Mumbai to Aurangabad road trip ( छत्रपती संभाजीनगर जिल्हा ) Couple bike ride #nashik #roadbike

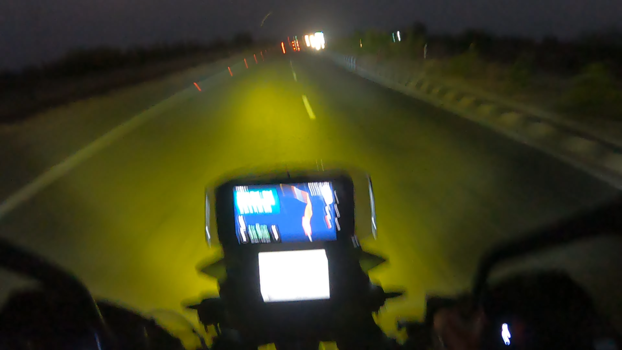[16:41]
और हमारा डेस्टिनेशन का पॉइंट है 9:34, जो फिर चलते। तो फ्रेंड्स, अभी एक चाय ब्रेक लिया हम लोग ने, आपको तो दिखाई होगा गौती चाय था वो सिन्नर में। और यहाँ से हमको दिखा रहा है अभी 2 hours 37 minutes 127 किलोमीटर दिखा रहा है। रीचिंग टाइम बढ़ गया है अभी 9:20 9:47। तो फ्रेंड्स, अभी देख रहे हो ये तीसरा टोल नाका है जो हमें लगा है औरंगाबाद जाने के लिए।